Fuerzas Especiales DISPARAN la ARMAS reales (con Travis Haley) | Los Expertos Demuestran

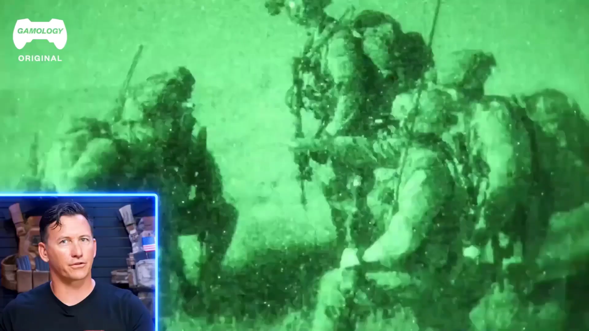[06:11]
Es decir, solo quienes tengan activada su visión nocturna podrán verlo.
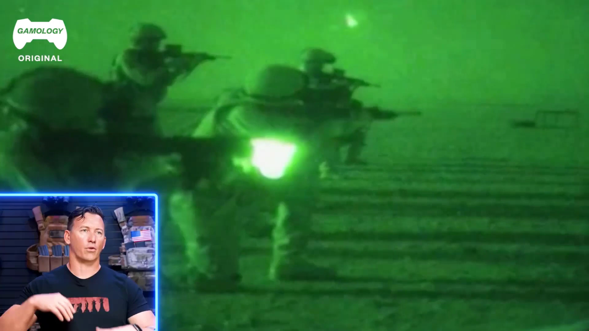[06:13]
Por lo que hay que hacer es acercarse a sus posibles objetivos utilizando la visión nocturna y luego encender el láser.
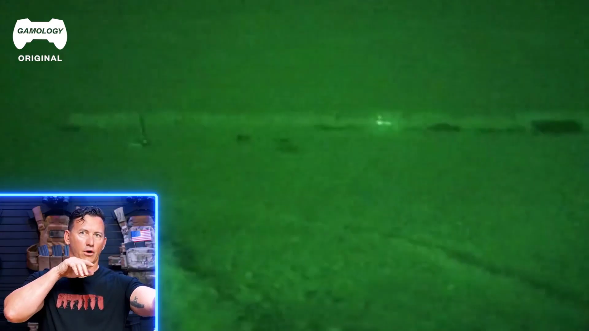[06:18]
Luego encenderlo al acercarse a atacar. Y tan pronto como suelto el botón, el láser se apaga, por si alguien más puede verlo.
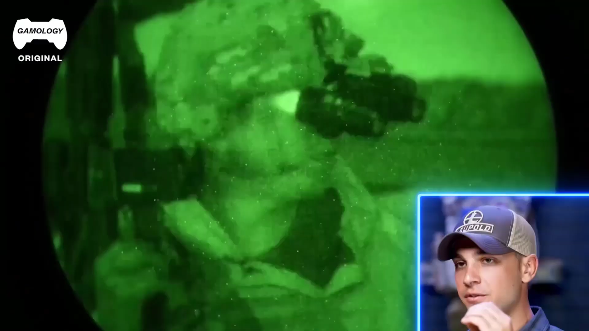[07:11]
No es solo mirar con tu visión nocturna por la mira. Sí, y recuerden que en la vida real hay que calcular que mientras más alto apunto, en mayor será la desviación que tendrán impuesta a cero.